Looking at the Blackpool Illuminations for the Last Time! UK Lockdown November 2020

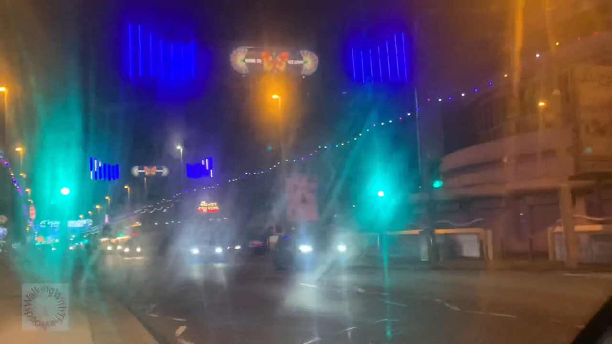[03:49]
quite a popular bar and of course we've got the entrance to the Pleasure Beach.
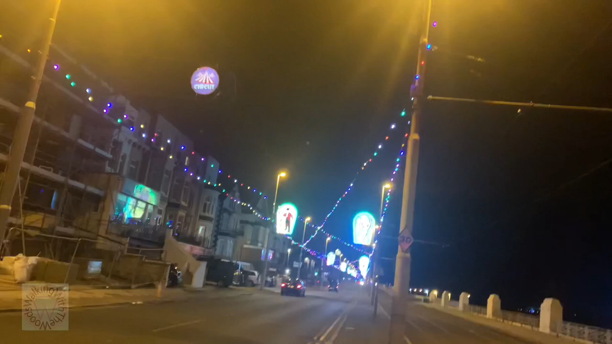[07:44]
Just coming up to a nice little area for the Blackpool Circus. And we do have a vlog on this channel of our day out, which we uploaded about two or three weeks ago.
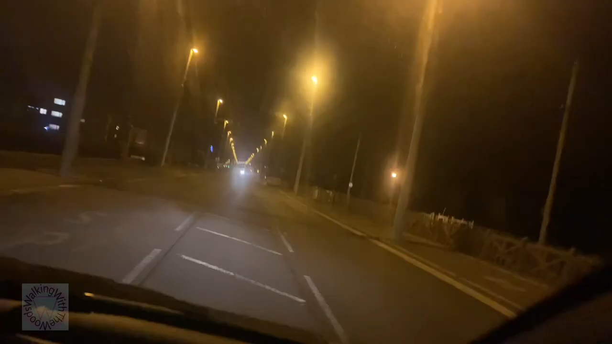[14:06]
Just driving along the promenade now. Going back up to the tower.